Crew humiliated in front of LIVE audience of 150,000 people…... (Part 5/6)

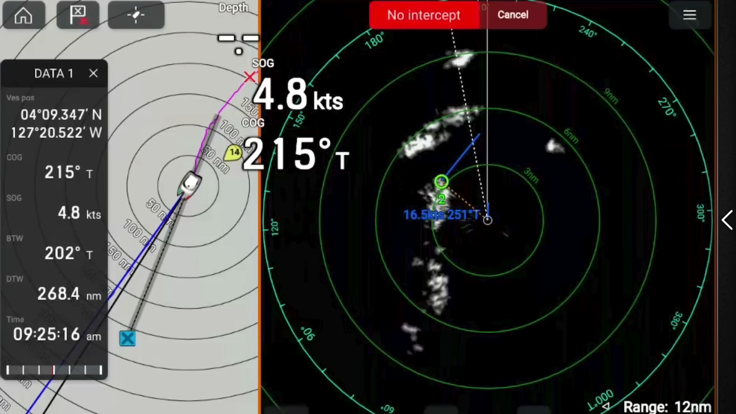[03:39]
So in the last episode you saw us getting hit by squall after squall as we had well and truly entered the doldrums.